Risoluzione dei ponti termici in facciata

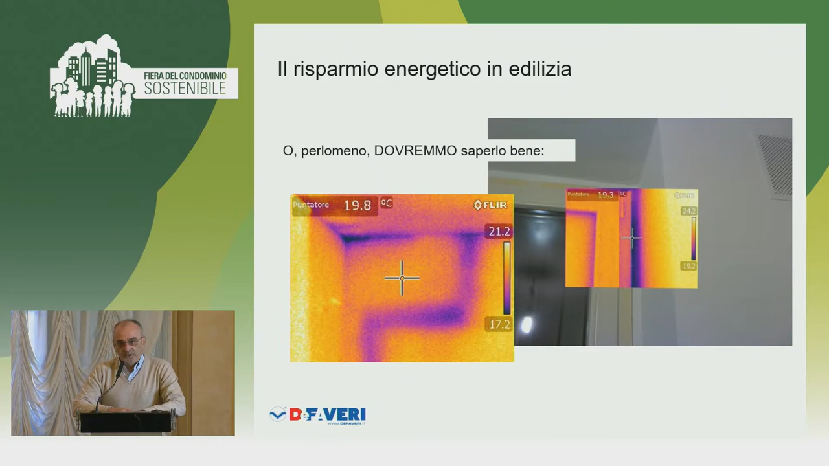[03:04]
per cui costruzioni nuove conciate in questo modo e sono evidentemente inaccettabili diciamo però torniamo a dire che sul nuovo dovremmo sapere tutti cosa fare abbiamo tutte le libertà per farlo sull'esistente le
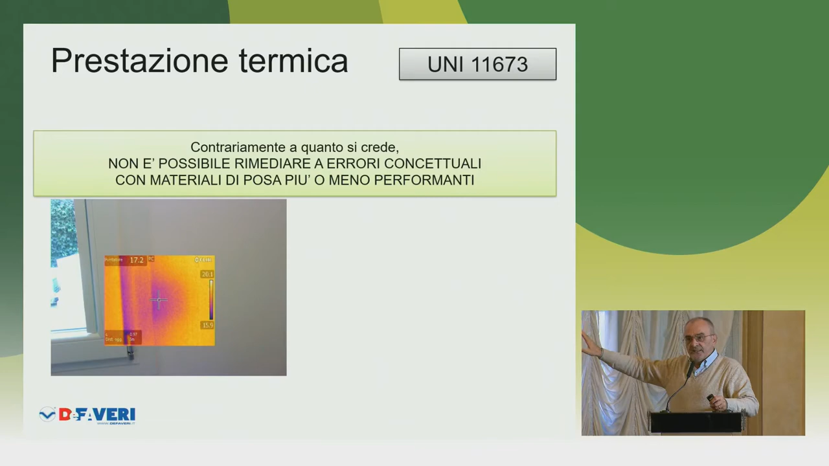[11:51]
e poi ci ha messo anche un bel blocco un bel boccone di malta benissimo lì c'è un punto freddo non ci sono santi che tengano qui hanno deciso di non tagliare la soglia della porta finestra io ci posso mettere quello che voglio sotto la mia
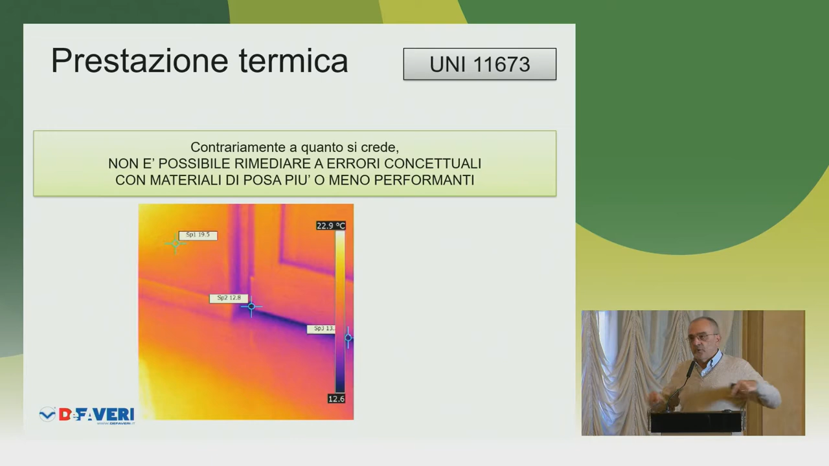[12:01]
On screen: scale top 22.9°C
soglia della finestra della porta finestra ma se sotto c'è un bancario di marmo passante il ponte il ponte termico c'è il punto freddo ce l'ho quindi abbandoniamo l'idea come progettisti che sia sufficiente affidare il montaggio a qualche posatore certificato a qualche posatore che ha fatto il corso di primo di secondo di terzo e anche di quarto livello sperando che ci siano materiali magici o il giunto di posa è stato progettato correttamente
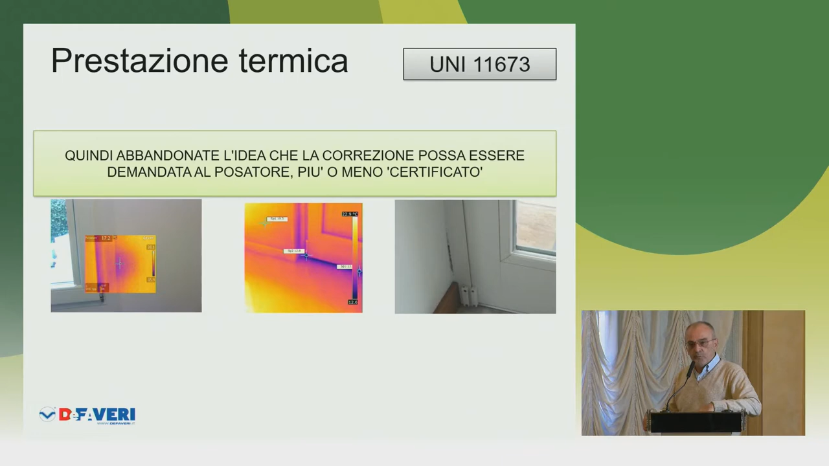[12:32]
oppure non ci saranno soluzioni da mettere in atto in sede di posa in opera che possono risolvere
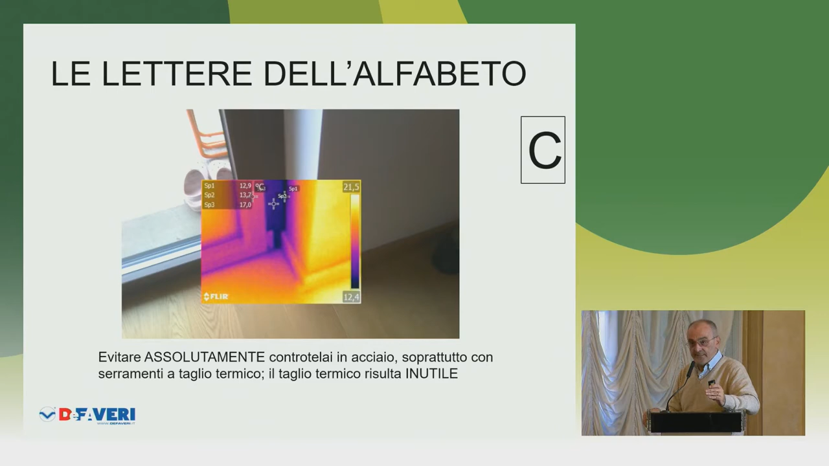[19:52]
dell'anta ha una temperatura compatibile con quella dell'ambiente interno il telaio che è pure lui a taglio termico che è pure lui è costato l'ira di dio per separare l'interno dall'esterno ha una temperatura di 5 gradi più bassa semplicemente perché dietro nel muro c'è una bella spalla di acciaio per cui il taglio termico del telaio del serramento non serve a nulla
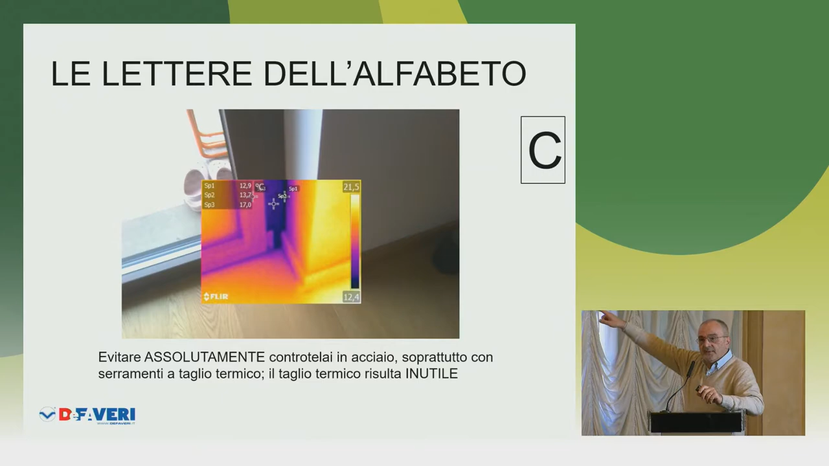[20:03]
quarta lettera dell'alfabeto cassonetti simpatici simpatici i cassonetti dove c'è un cassonetto c'è un buco quindi dobbiamo pensare di andare a toglierlo il cassonetto va coibentato se si ha nei spazi sufficienti oppure va sostituito vi ricordo che per legge dovrà aspettare le stesse limiti di